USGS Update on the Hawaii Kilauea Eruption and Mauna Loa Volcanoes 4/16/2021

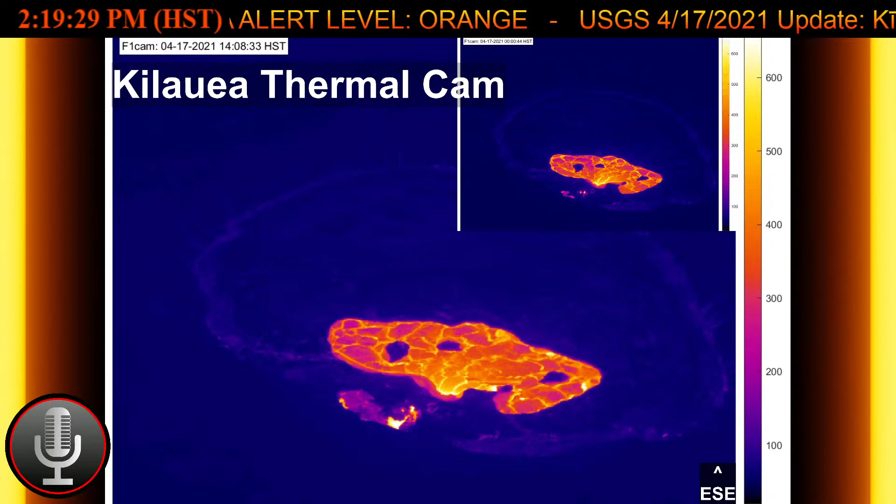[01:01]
Stagnant and solidified lava crust covers the eastern portion of the lake and is slowly growing westward.